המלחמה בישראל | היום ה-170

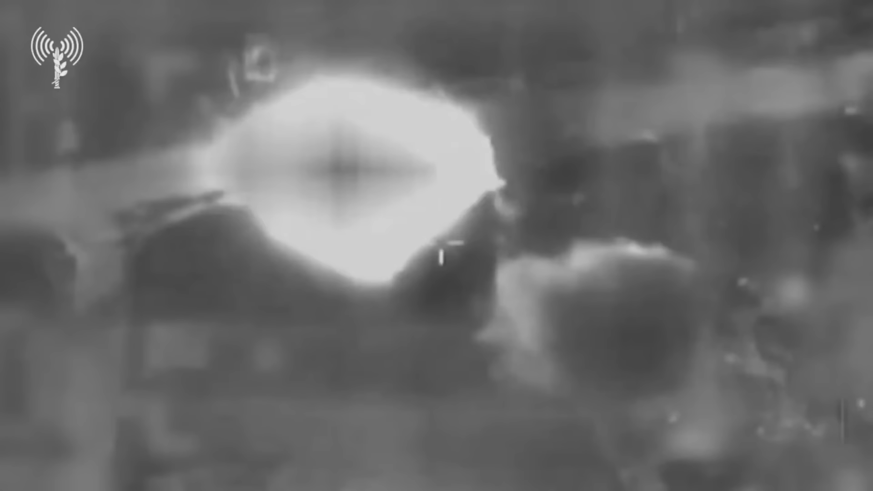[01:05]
בעיממה האחרונה חיל האוויר תקף 65 מטרות ברחבי הרצועה, בהן לפחות מנהרה התקפית אחת ומבנים צבאיים.
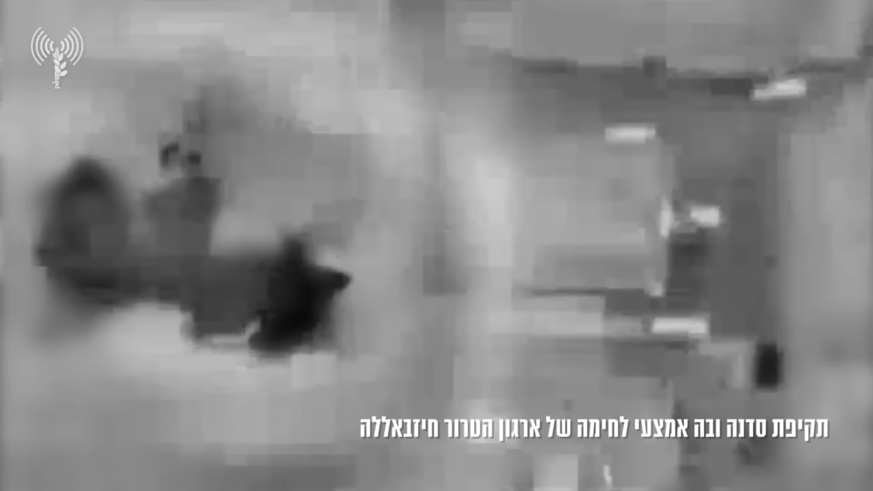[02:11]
חיל האוויר תוקף מטרות ברחבי לבנון, והוא ישמיד סדנה לייצור אמלך של חיזבאללה בבעל בק שבצפון מזרח המדינה.